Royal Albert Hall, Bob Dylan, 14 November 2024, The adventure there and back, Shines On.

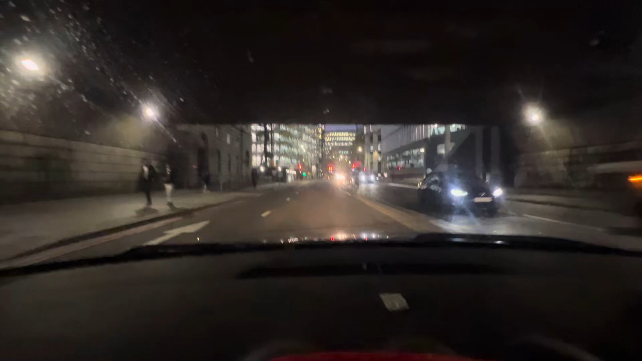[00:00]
so we are in Westminster London driving through see how that films dad on the whole thing it's great in it it's just I'm not I can drive and film at the same time that is Westminster London that is how it's done everybody
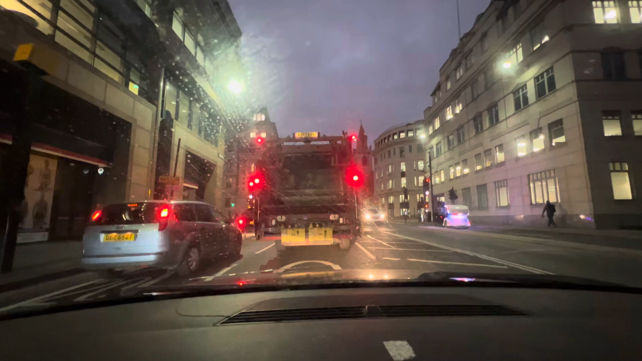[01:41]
watching this central London slug it vision